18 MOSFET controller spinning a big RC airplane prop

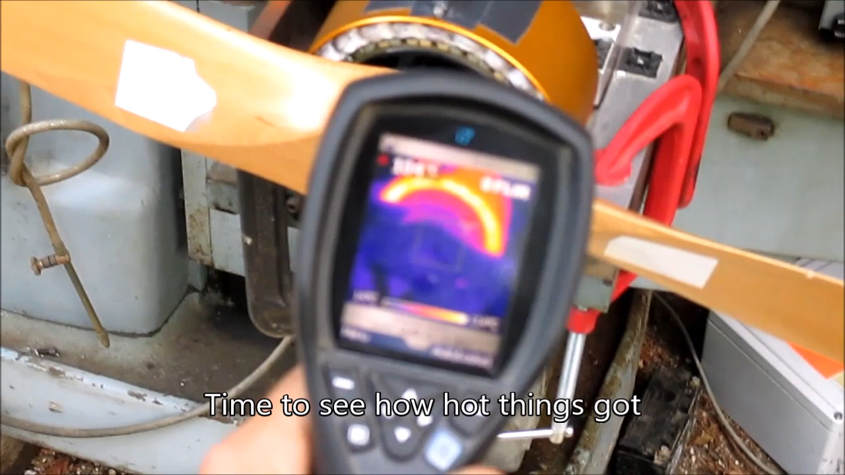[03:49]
you camera Oh, it doesn't know how No There we go Motor's kinda hot 120
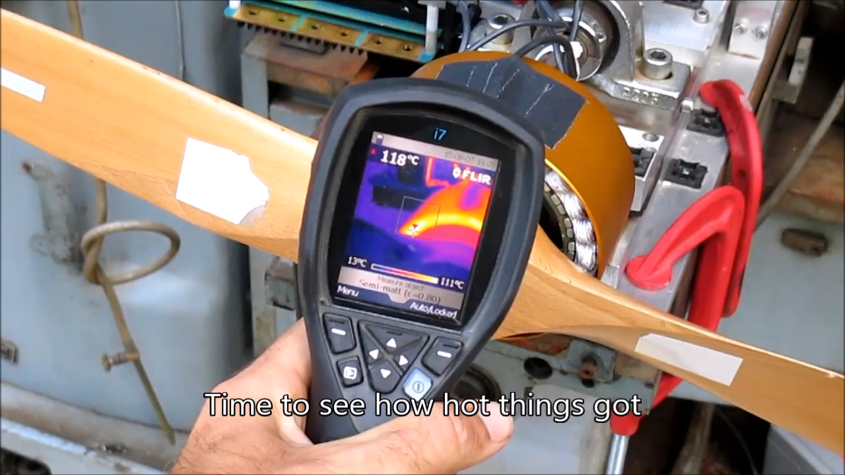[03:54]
On screen: spot 118°C, scale top 111°C, scale bottom 13°C
It don't care
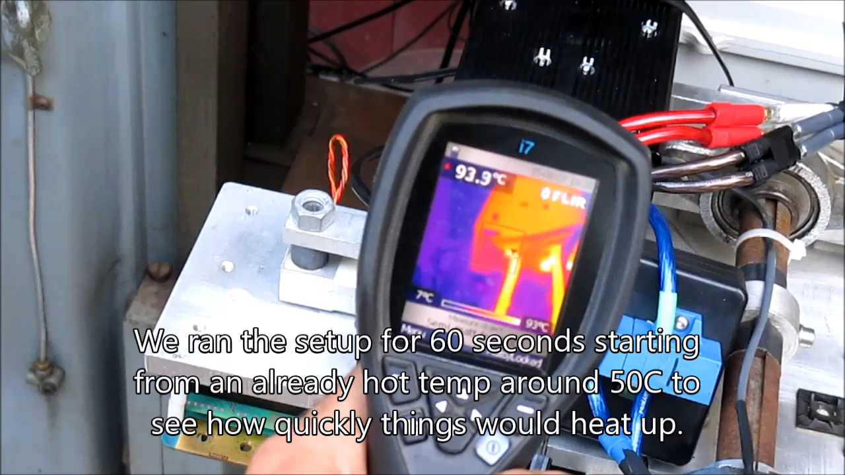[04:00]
On screen: spot 93.9°C
Yeah, the wires are kinda worn Yeah, the wires are kinda worn The controller's good Tell them
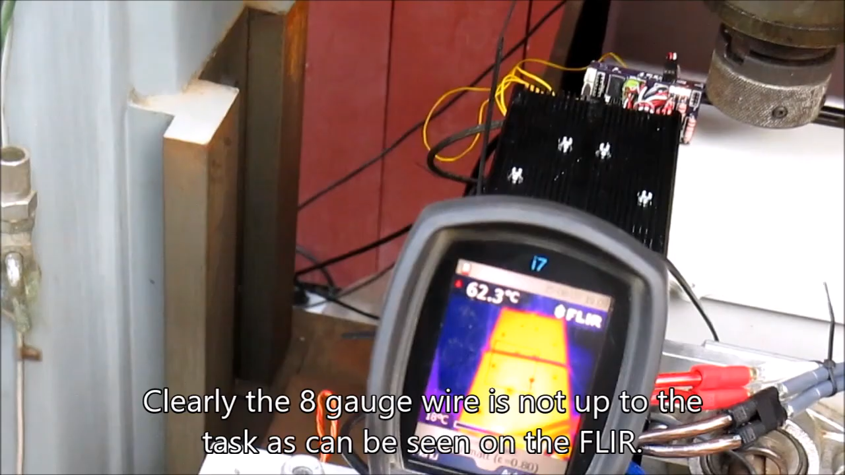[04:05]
On screen: spot 62.3°C
The controller's good We are current limited 120 amps
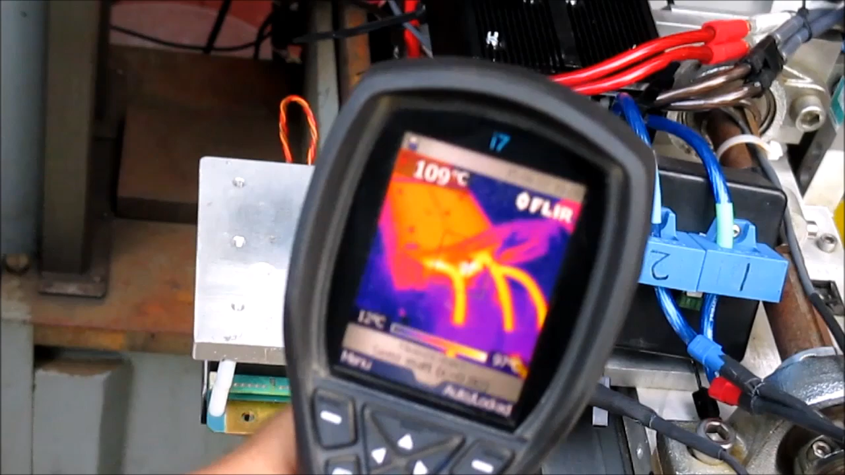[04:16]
On screen: spot 109°C
here See if we can get some more out of it This is finally cool looking It's like cool out So the motor
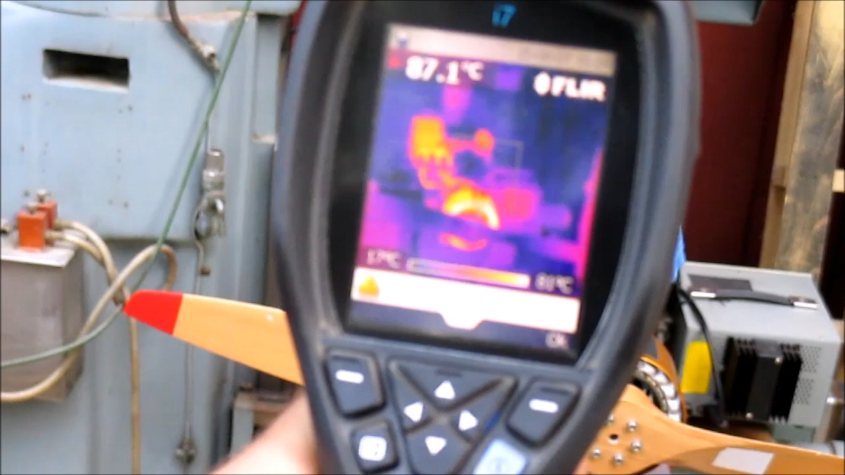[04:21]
On screen: spot 87.1°C
and the inverter are hot clearly We ran that for a minute at 12.5 kilowatts 120 amps DC on a 100 volt bus Where's our battery?